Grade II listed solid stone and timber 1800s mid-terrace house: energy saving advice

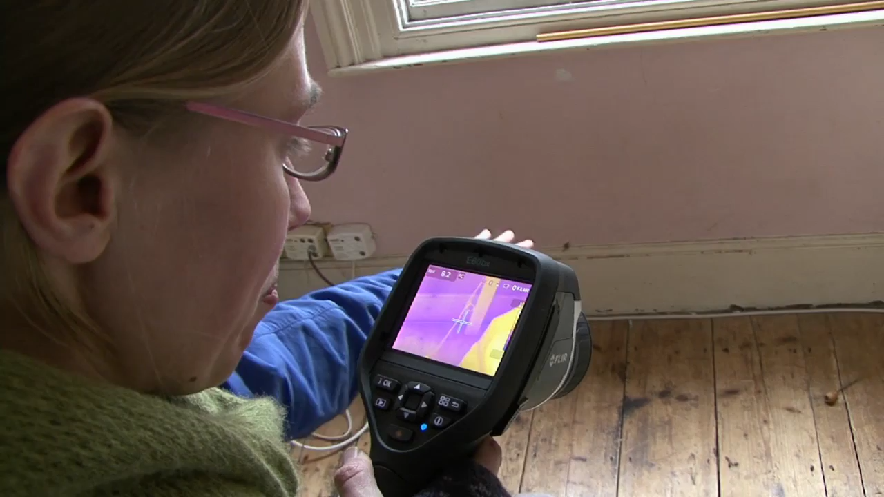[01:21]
We're on the first floor. Below this is a stone wall, and above this is the timber frame wall.
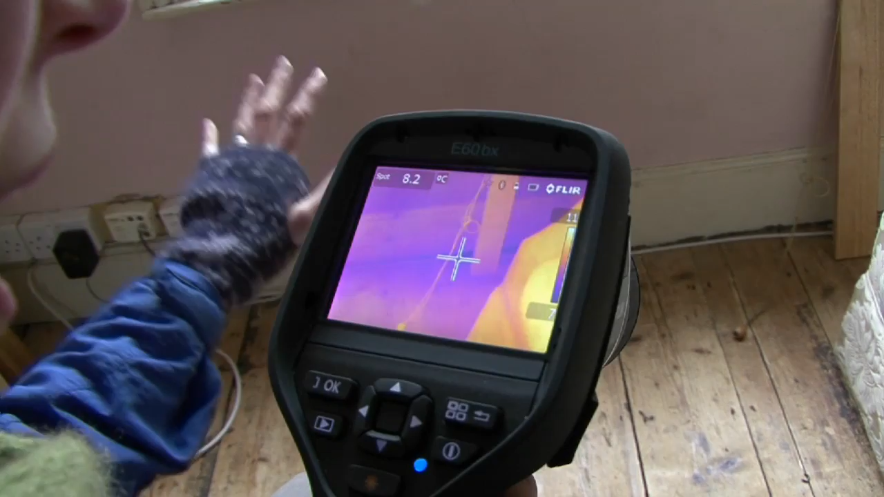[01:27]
On screen: spot 8.2°C
And there's obviously a lot of air coming through the cracks in the wall.
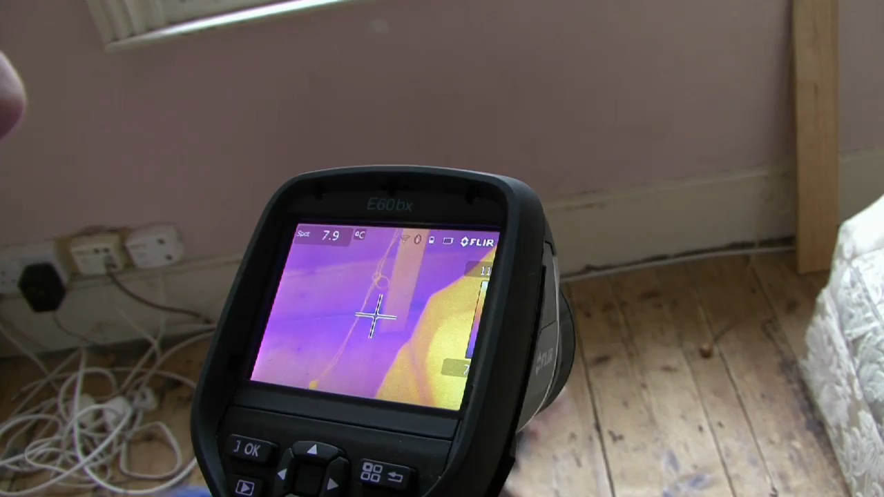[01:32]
On screen: spot 7.9°C
Probably also, under all the floors here as well, there'll be cold air coming up between the floorboards.
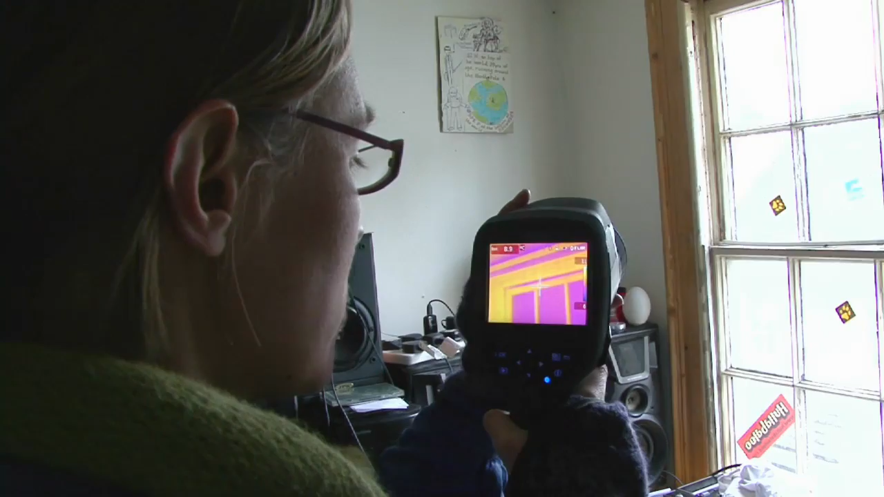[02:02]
So we're up on the third floor of the house looking at the old sash windows,
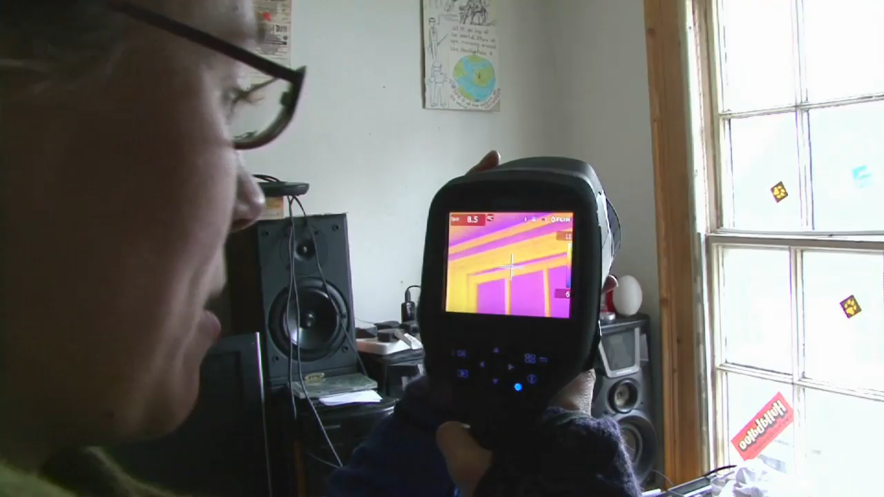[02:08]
and you can see a big strip of purple along there. You can see daylight where the cold air is coming in.
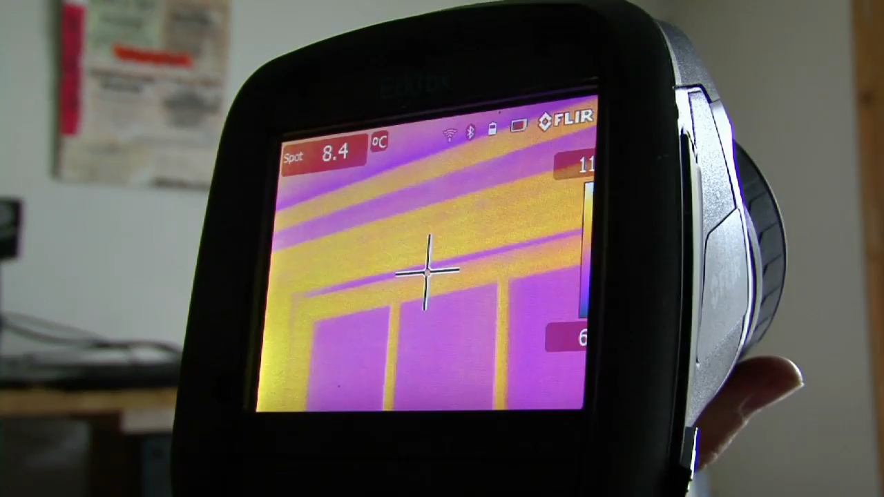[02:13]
On screen: spot 8.4°C
The windows are really poorly sealed.